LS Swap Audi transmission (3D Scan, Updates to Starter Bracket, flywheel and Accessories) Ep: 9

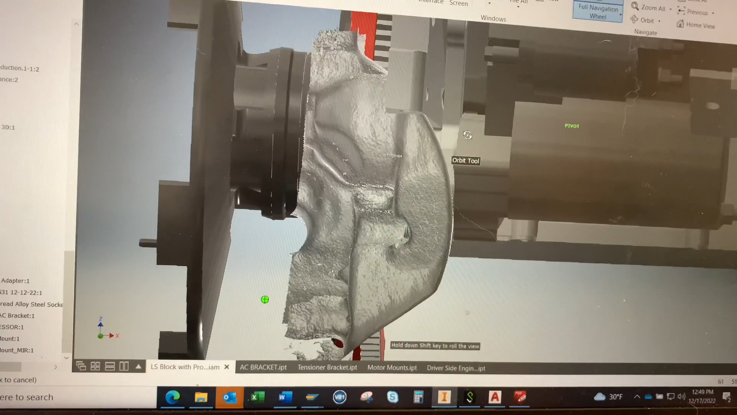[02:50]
360 connect scanner one of the tricks i found is that you clean the oil